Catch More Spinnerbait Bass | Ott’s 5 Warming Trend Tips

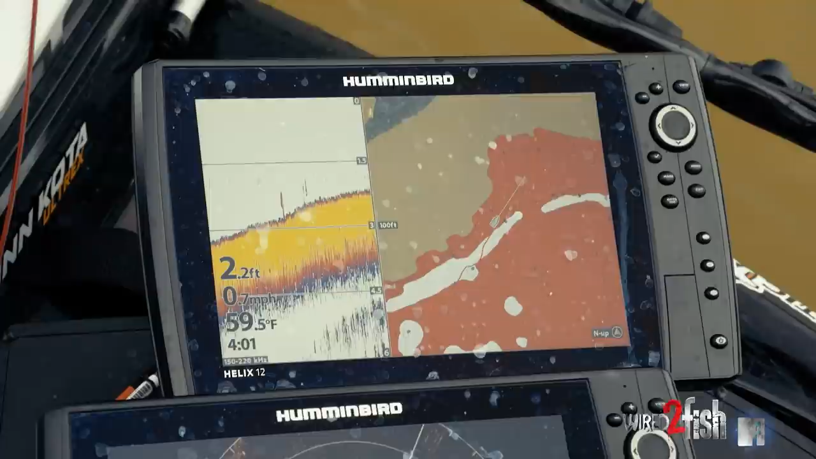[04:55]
On screen: depth 2.2 ft, water 59.5°F, speed 0.7 mph
The cool thing on that depth highlight,
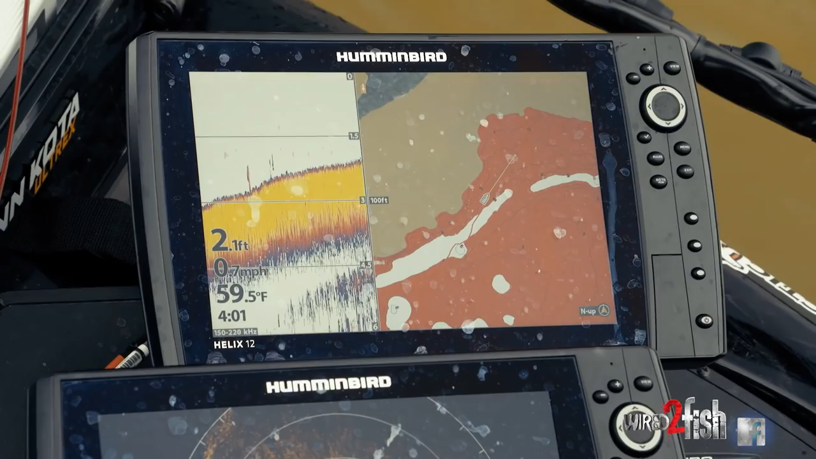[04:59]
On screen: depth 2.1 ft, water 59.5°F, speed 0.7 mph
not only do I have my water level offset to match up and why you can see all the brown that would normally
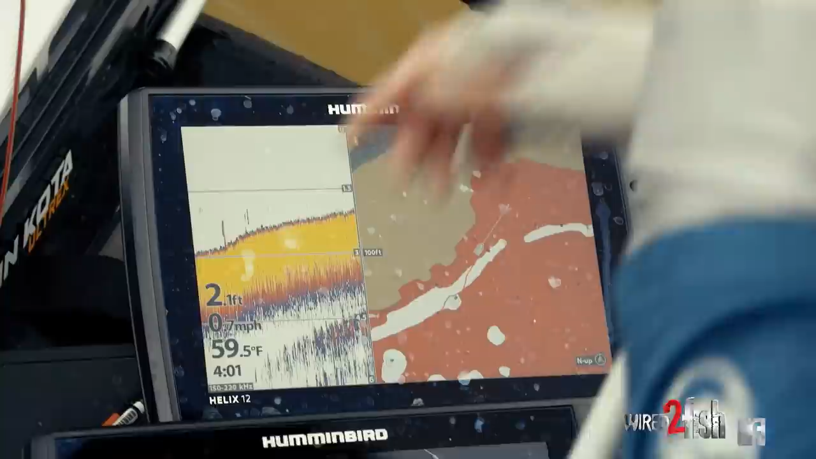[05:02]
On screen: water 59.5°F, speed 0.7 mph
be water that is now brown because it's land, but I've got my shallow water offset or shallow water highlight set at
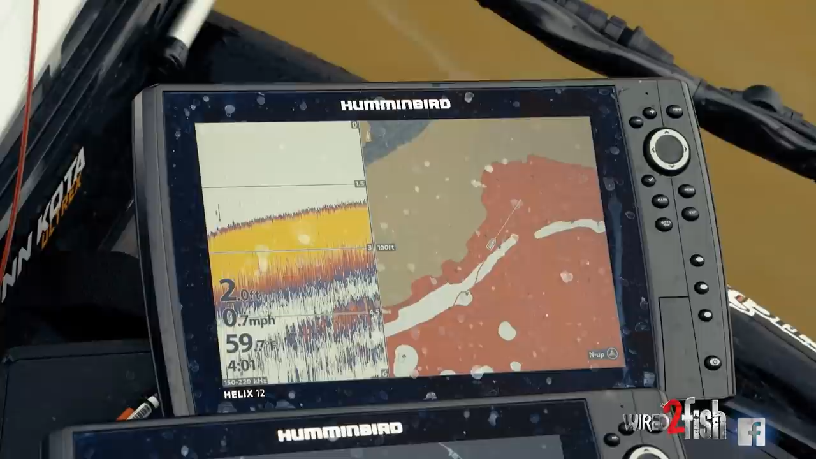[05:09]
On screen: speed 0.7 mph
five feet and then the depth highlight is actually on out a little deeper than anything we have back here.
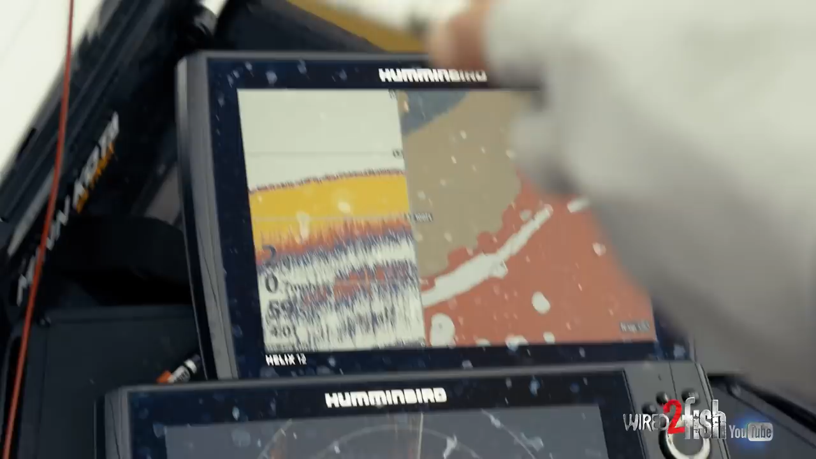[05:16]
That's why you don't see any green on that screen right now, but seeing those areas where I've got a big expanse of red like that, I know that's going to be a big, you know,
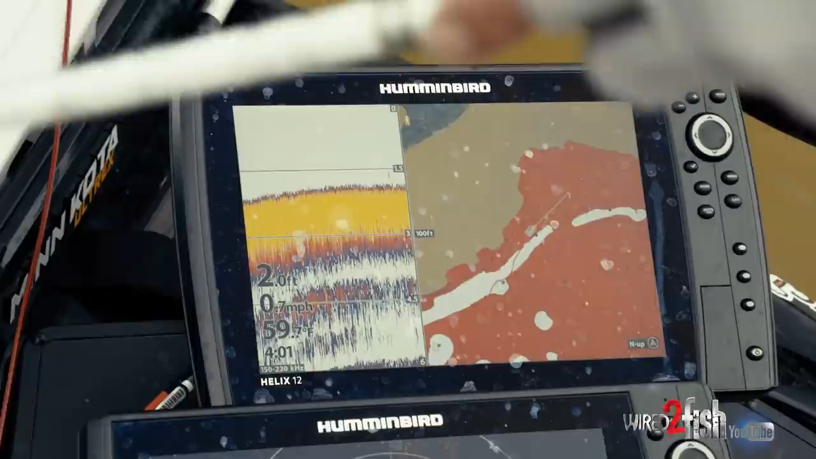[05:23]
On screen: depth 2.0 ft, water 59.7°F, speed 0.7 mph
probably a shallow flat and that's the areas that are warming up quick. If there's a little ditch you can see
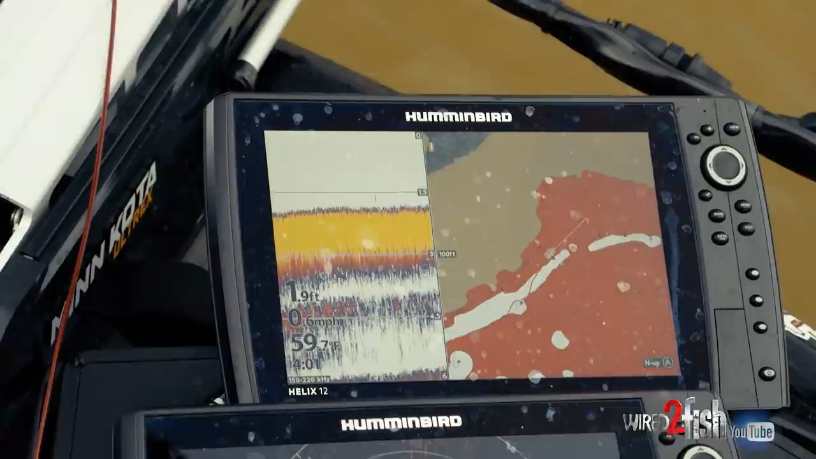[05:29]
On screen: water 59.7°F
there running through that area with those flats, that's definitely the kind of place you want to key in on.